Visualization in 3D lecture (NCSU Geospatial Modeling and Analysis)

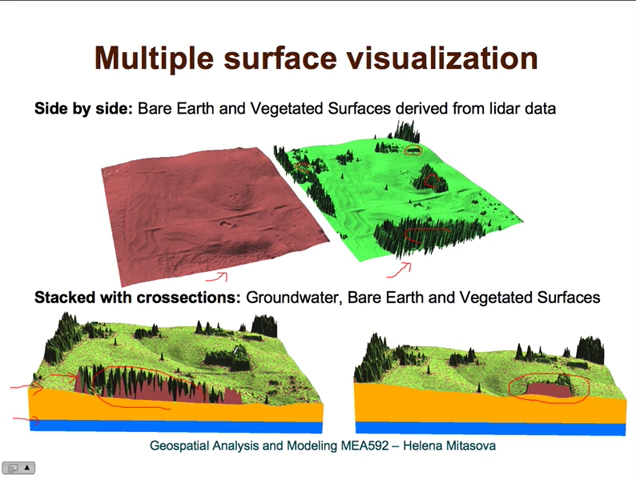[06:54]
While this area, when you look at the cross section here, you can see it is very homogeneous. And that's because this piece of forest was planted in its pines. Very homogeneous. Each tree is the same.
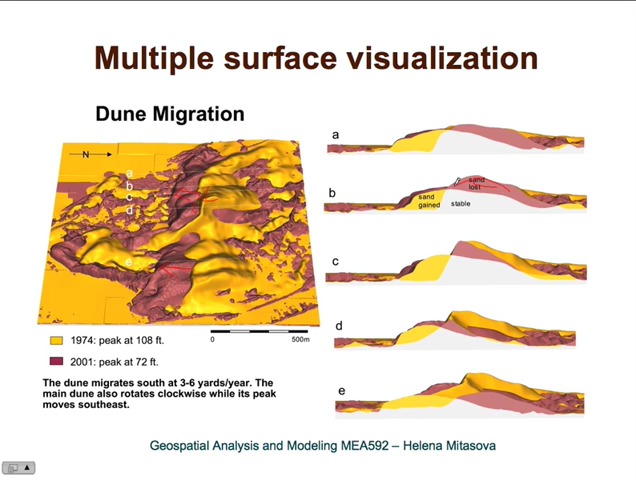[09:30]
So you can see that the sand was lost in this area and then it was essentially dumped in front of the dune. And it happened in different ways at different sections of the dune. We have already looked at visualization of point data that can be done in such a way that you are adding three-dimensional objects or three-dimensional symbols to the surface. And here is our example with land cover draped over topography